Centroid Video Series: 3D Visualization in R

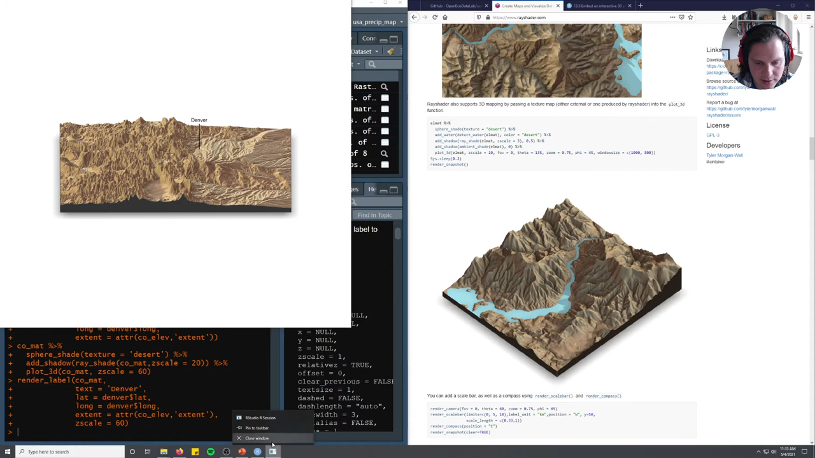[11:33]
So now you can actually sort of like orient yourself a little bit. You could rerun that same render label command for like Fort Collins and Fruta and other things to add a bunch more context. But we don't want to do that. And so now the final step is we want to add the elevation data sets as points. Sorry, not the elevation data. The precip gauges. So we're going to do that. So we have this precip gauge data called coEqualArea. I'm just going to keep that label. And actually, you know what? I'm going to just do this up here. Which is, so up here we re-transformed it.
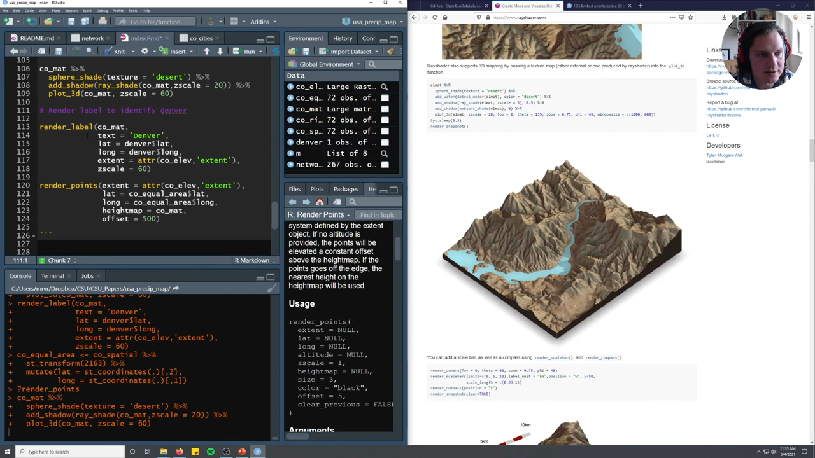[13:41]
And we'll just leave a basic color. We'll leave it as black I think is what it'll pre-decide. And now we're going to render our 3D again. Because I closed it on accident. So now we'll render our label. And then we'll render our points. Oh, 500 was a bit excessive. Maybe it's in map units. Let's try 10. And this is the kind of like fiddly stuff when you're making like production maps for a paper or a research presentation or something. This stuff is what you'll be fiddling with. Hmm. We're losing.
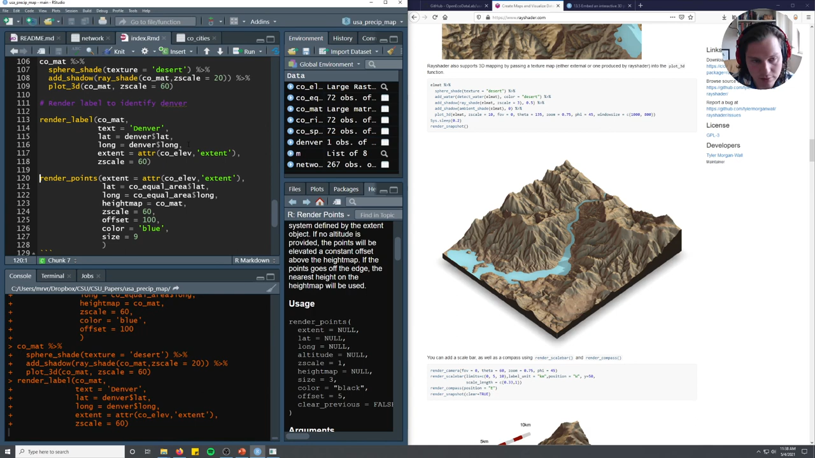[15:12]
So we'll re-render our label. And now we're going to render those observation points. And this is what that looks like. Let's make it bigger. Maybe I went a little overboard on the size. And you can like hold down your mouse and zoom in. And so you can see like, you know, some of these precip gauges are literally on the top of mountains. Others are sort of like down deep in the valleys. And so this is just like an example of a quick 3D map. Obviously, this is not the most practical reason you'd want this. There's lots of other ways you could do this kind of work.